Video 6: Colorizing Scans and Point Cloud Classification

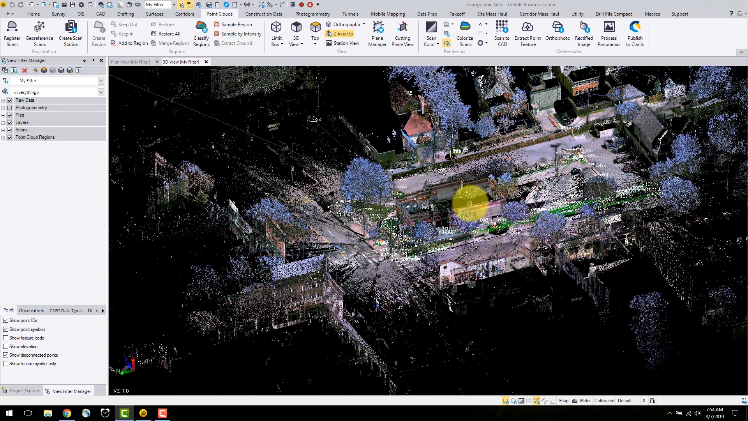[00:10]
In this video, I will go over colorize and scan data and the automatic point cloud classification feature. From the images captured from the SX10, point clouds can be colorized and panoramas can be generated.
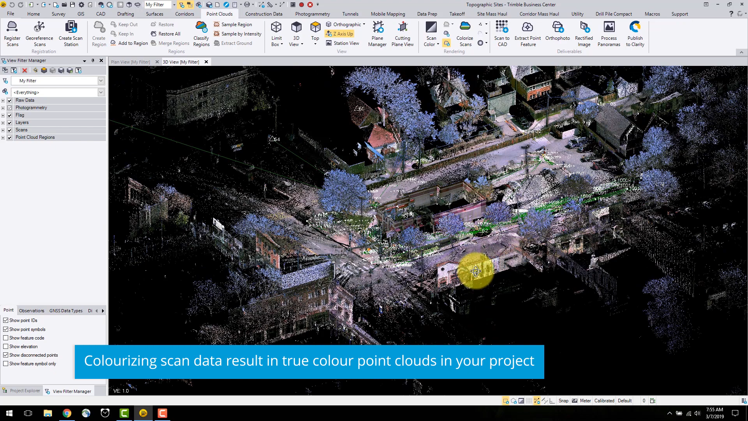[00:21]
You can use the colorize scans command found under the point cloud toolbar under rendering. In this command, the buttons to the left of the station open up a station view at that particular station. I select the station beside station 1.
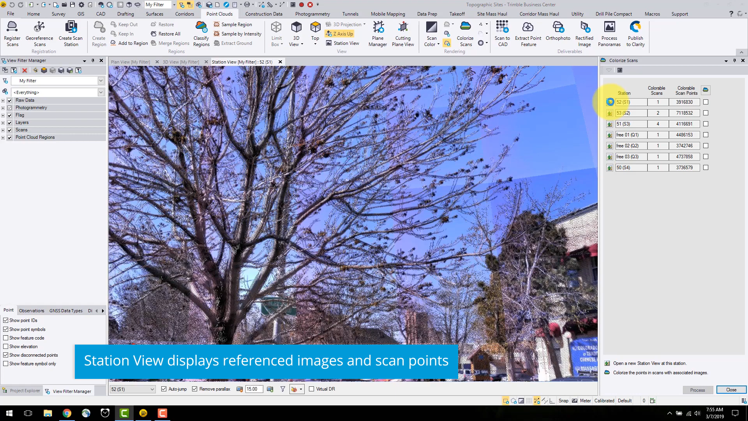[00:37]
This is useful for viewing the images at that station, prior and after to colorization.
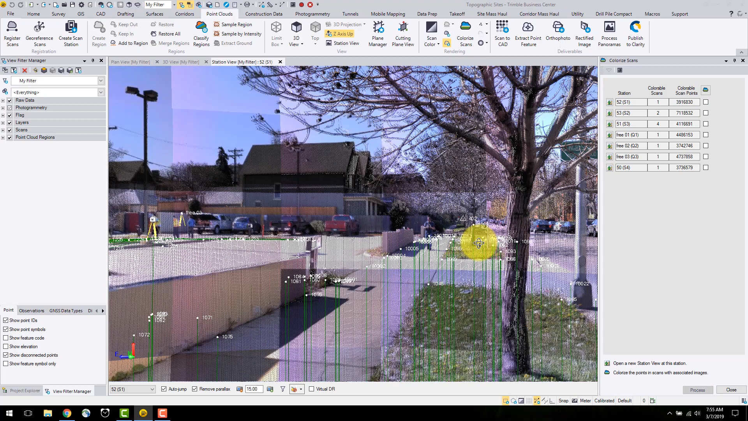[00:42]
This button will select all the stations for colorization, as well you can select individual scan stations to colorize.
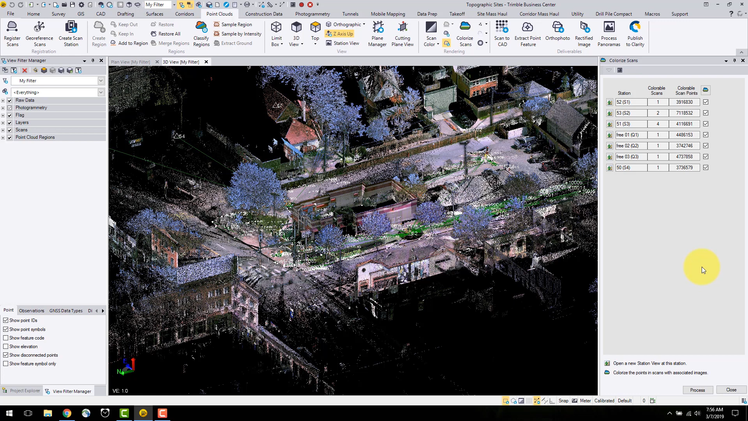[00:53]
Information on scans and number of points are displayed as well. I will select process to start the colorization procedure.
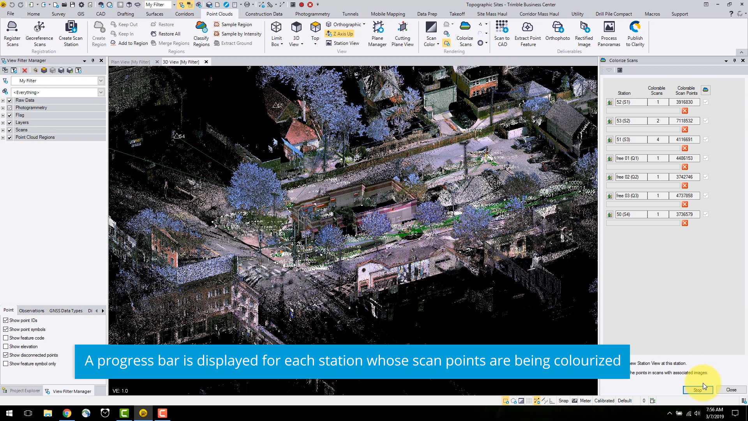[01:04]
Note, when colorizing scans, this can be a timely process dependent on the number of images and points of the data.
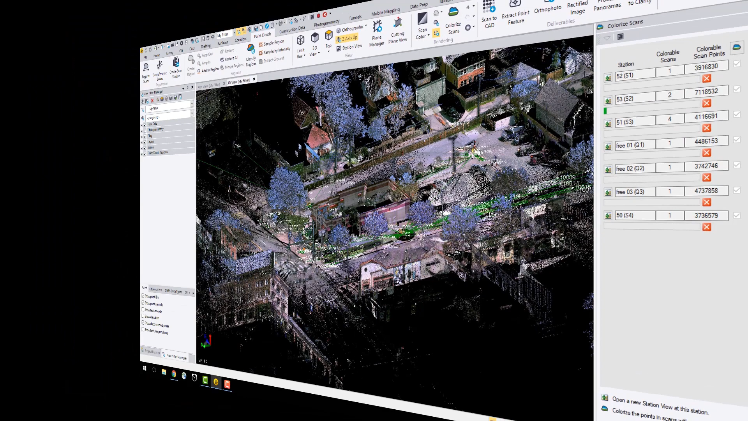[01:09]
You can see now that the point cloud regions are displayed as the true colors.
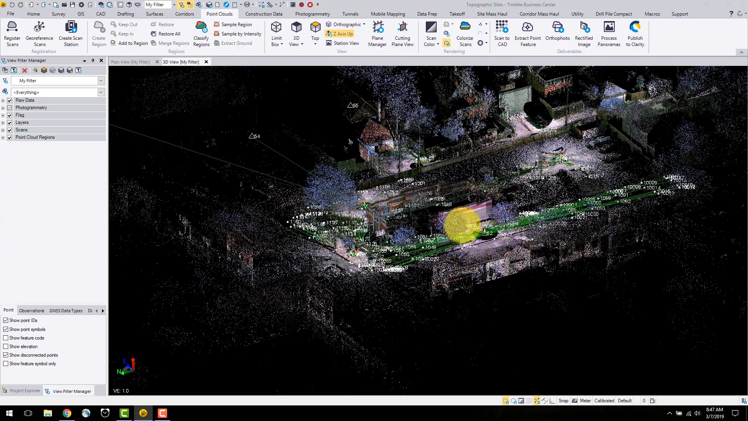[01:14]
The true color settings are based off of the image color, which is determined in the colorization process.
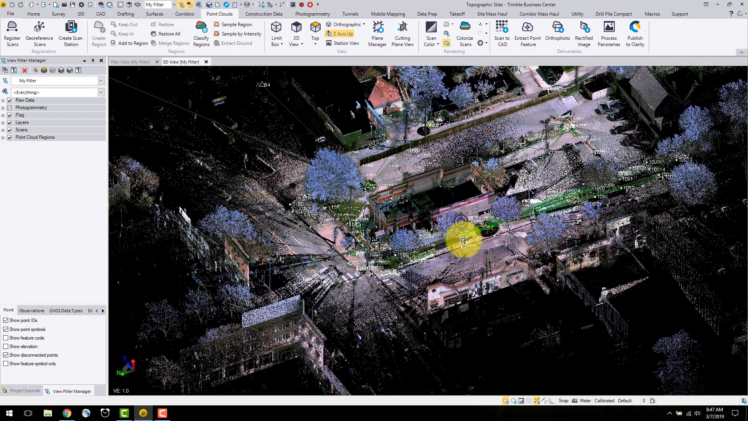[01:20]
I will now classify the point clouds by regions. The automatic command can be found under the point cloud tab under classify regions.
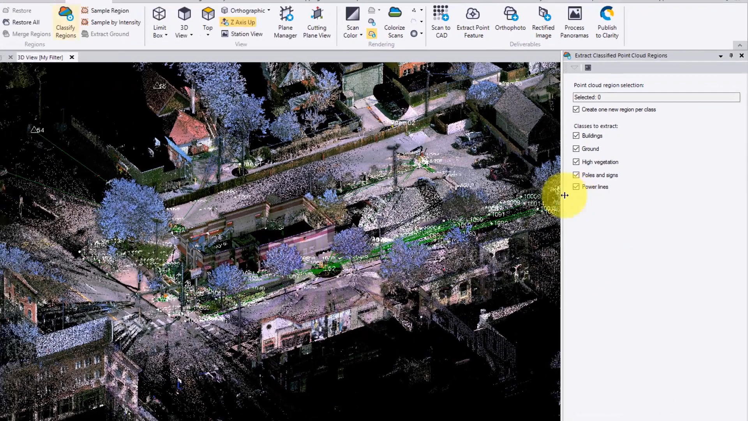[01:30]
In this command, there are five features you can extract from the point cloud. These are buildings, ground, high vegetation, poles and signs, as well as power line features. There is also an option to merge all of the regions created from one feature. In the case of buildings, you may have several buildings selected.
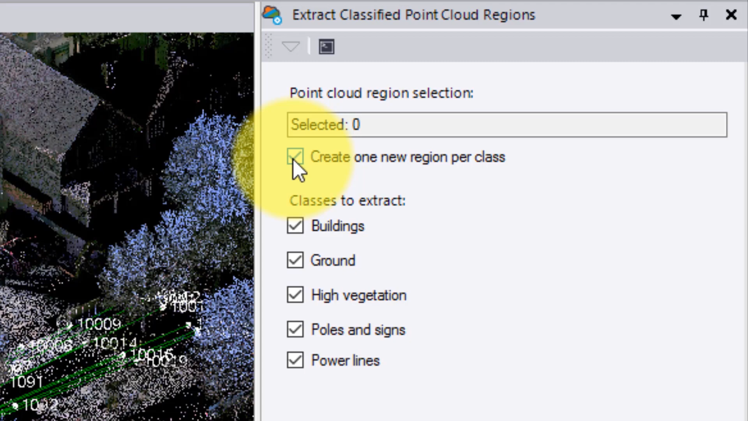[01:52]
If this option is selected, all of these buildings will be merged into one region automatically.
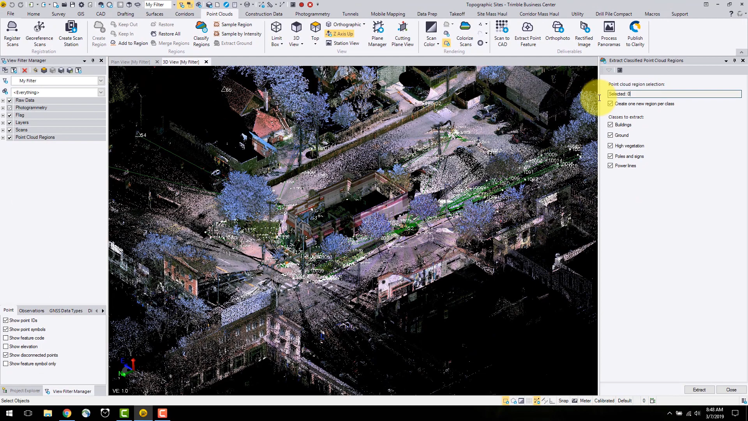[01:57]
I will select the point cloud and click extract. This process may take several minutes dependent on the size of the point cloud. It is important to note that the classification quality is dependent on the density of the point cloud. The more dense your point cloud, the better extraction you will get.
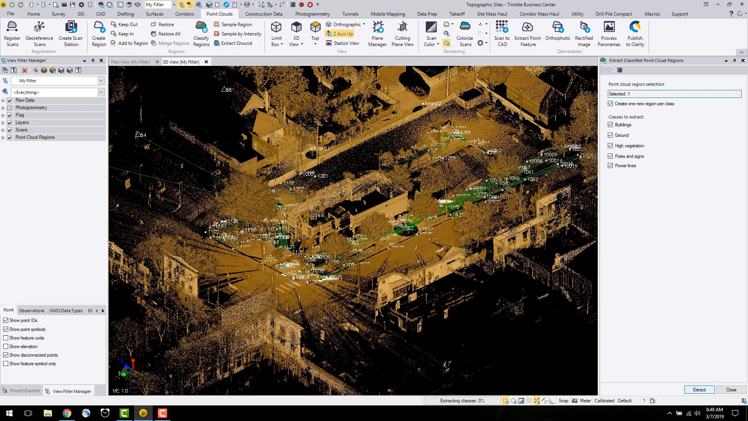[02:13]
Now that the regions are extracted, you can see the different regions classified by different colors dependent on the feature.
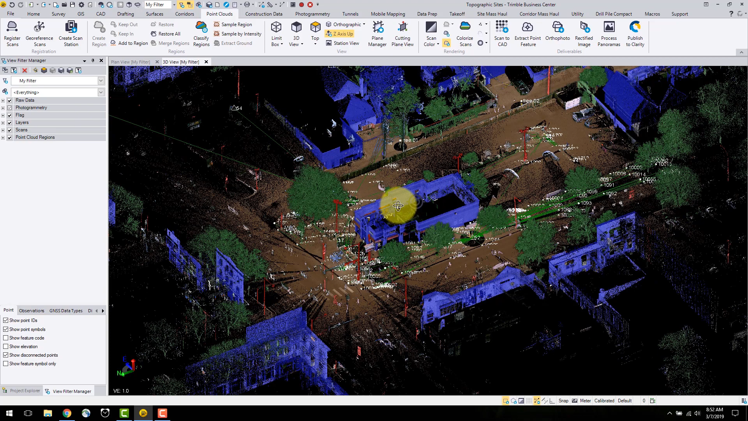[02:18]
The buildings are colored blue, the ground is brown,
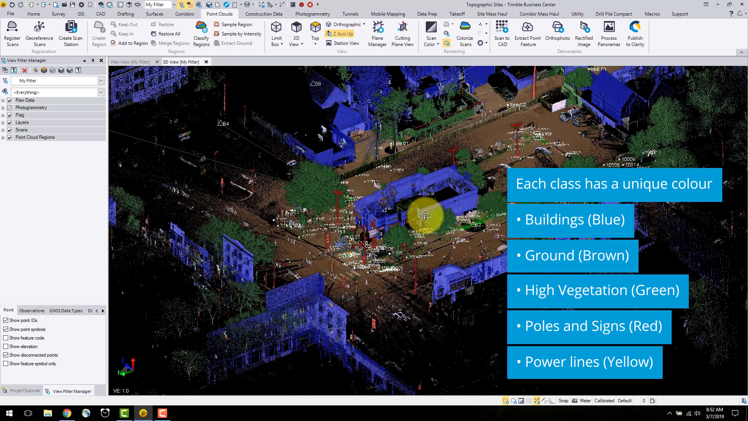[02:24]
the high vegetation is green, poles and signs are red, and power lines are colored yellow. If I go into the view filter manager, I can see the new regions that are created. If I select buildings only, I can see all of the point clouds in this region.
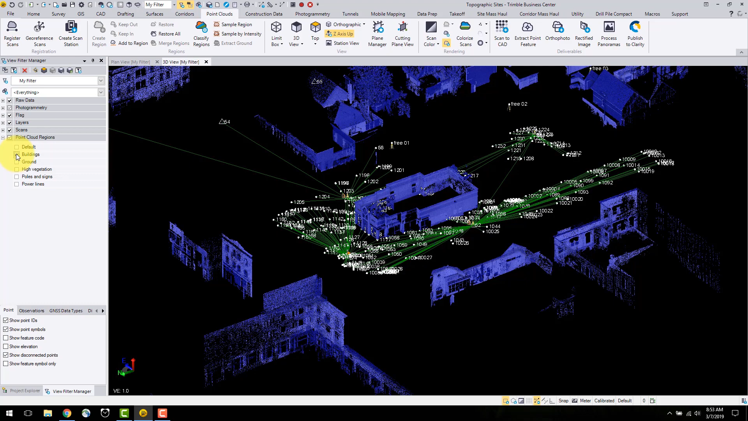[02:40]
Next, I will look at ground. Finally, the default region.
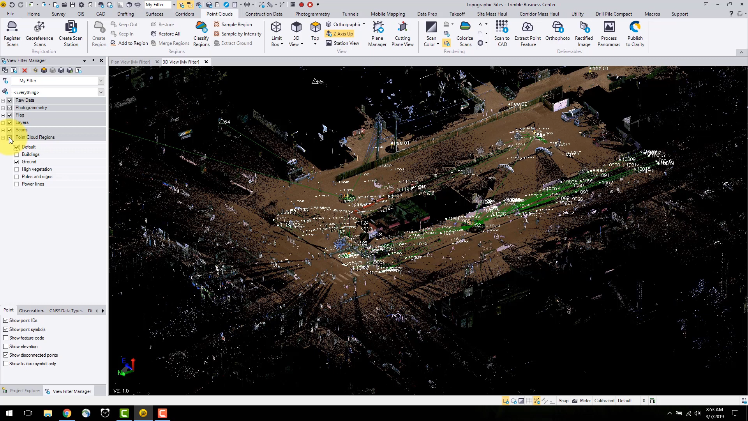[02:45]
One way to look at the default region is this can be some of the noise or some objects that don't have
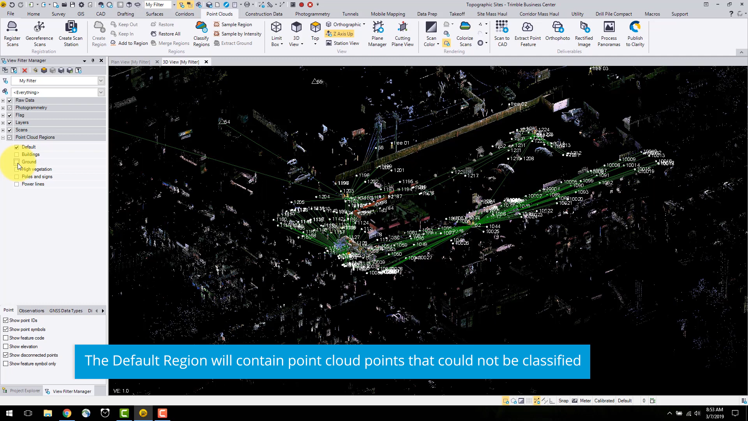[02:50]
a specific classification associated to the point cloud.
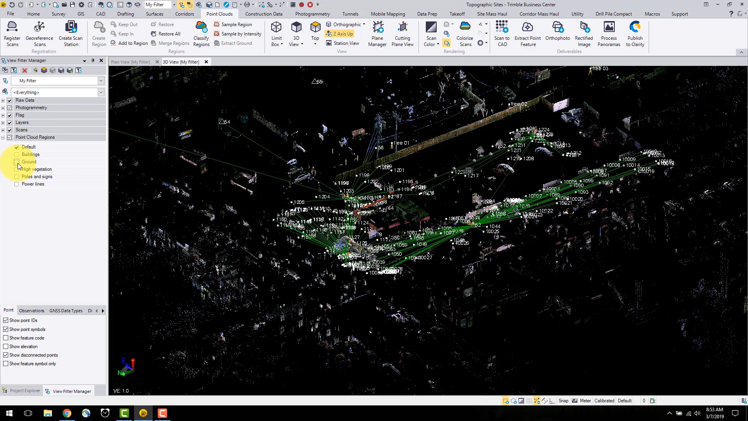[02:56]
If you notice here, there are some vehicles and peoples in this region.
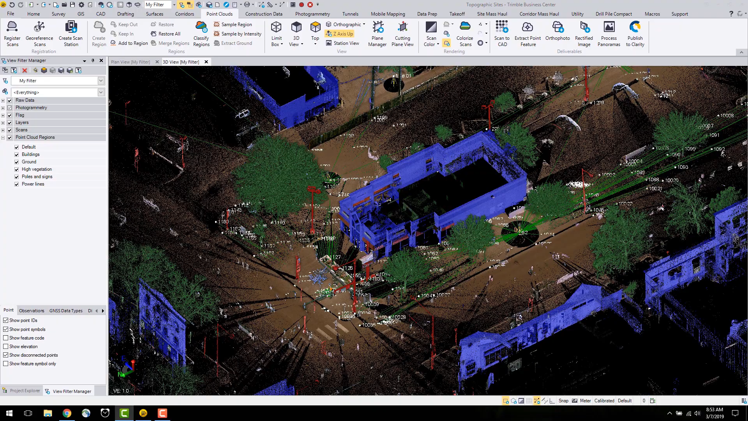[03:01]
If I want to separate this building from all other buildings in the project, I can create a new region.
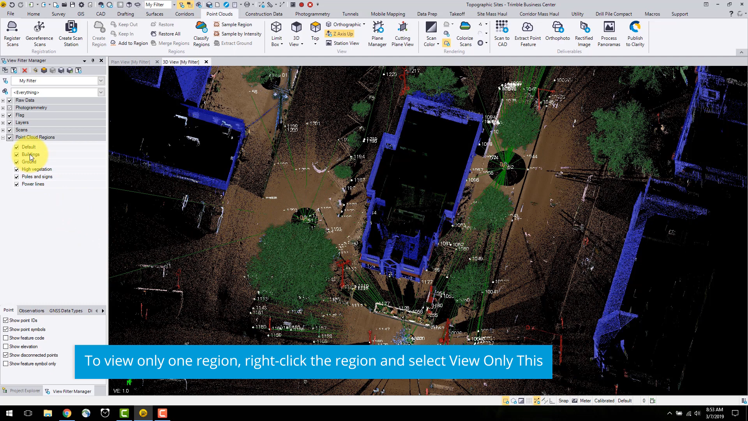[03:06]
To do this, I will toggle the view to see only the buildings layers by right clicking buildings and selecting view this only.
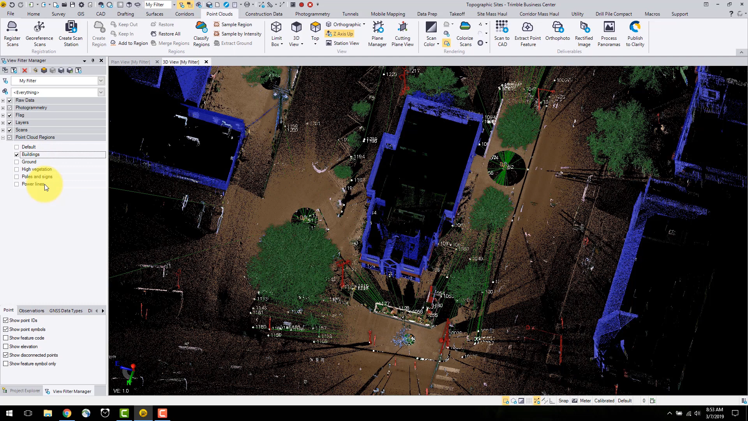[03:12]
I will highlight the building and select create region.
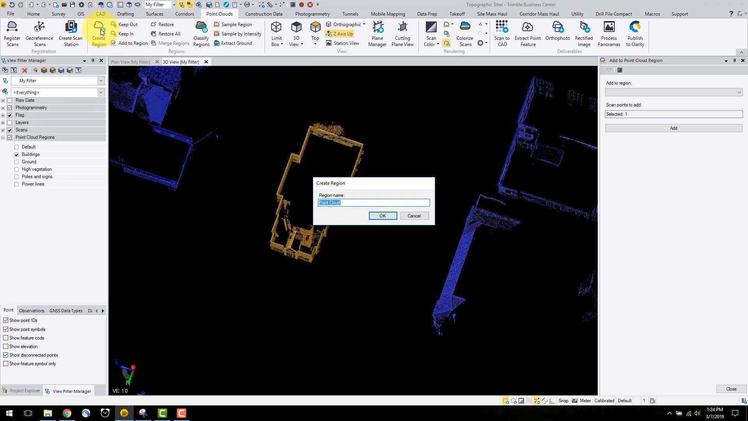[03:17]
Now that the building is separated from the other regions, you can change the colors of each region by right clicking on the region and selecting properties and choosing a region color.
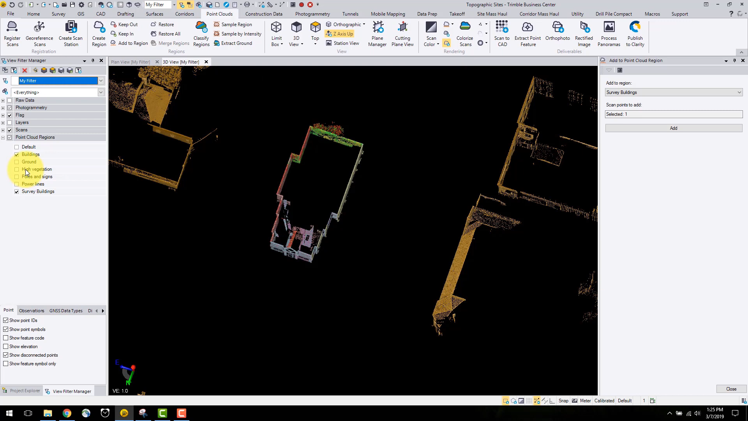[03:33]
If I want to merge all of the buildings into one layer, I can select all of the buildings and select merge regions from the top ribbon.
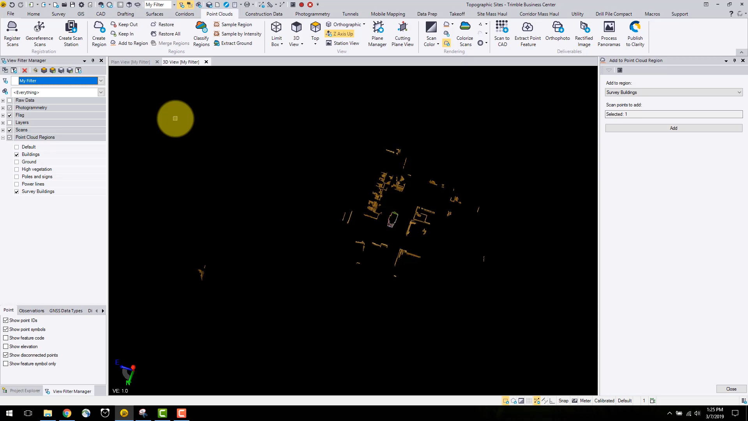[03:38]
All of these regions can be combined into a new layer.
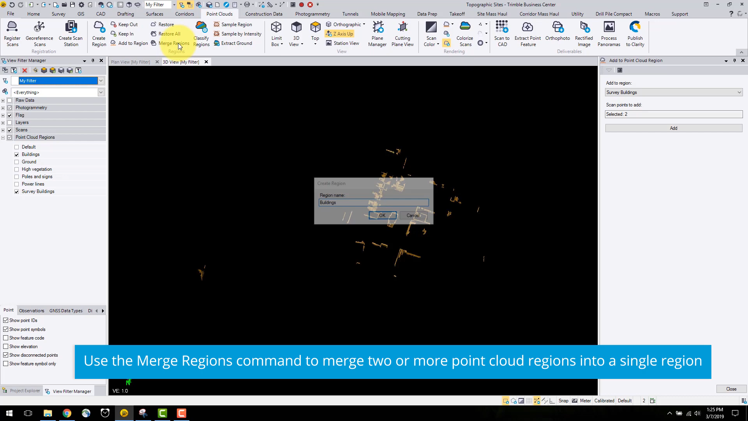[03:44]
As shown in the project explorer, the buildings regions have been merged into one.
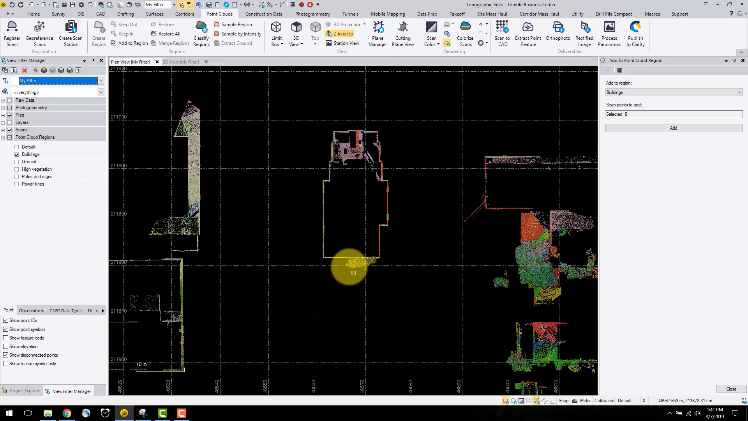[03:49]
If you notice here, we have a bit of tree colored under the buildings region. If I want to work on the building, maybe draw an outline or determine the height, I can navigate to the view filter manager.
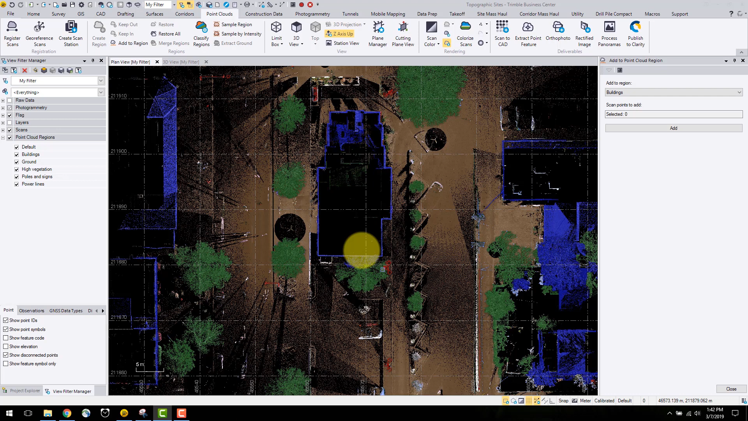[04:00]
In the point cloud regions tab, I know this is classified under buildings. Right click and select view only this.
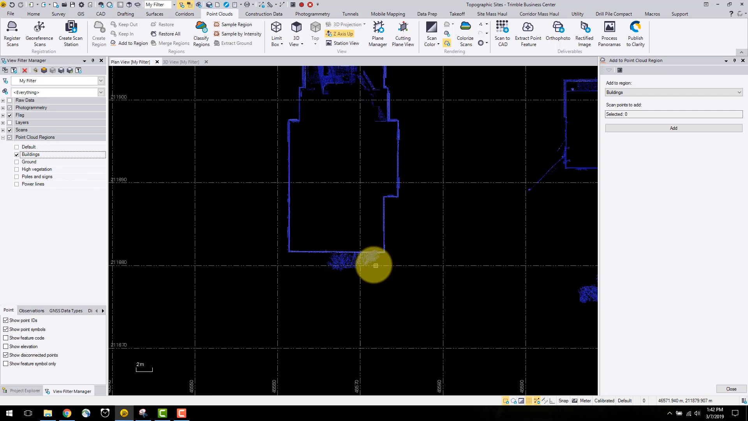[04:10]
One method to segment out the trees from the building is to use the polygon or rectangular select tool found in the bottom right corner.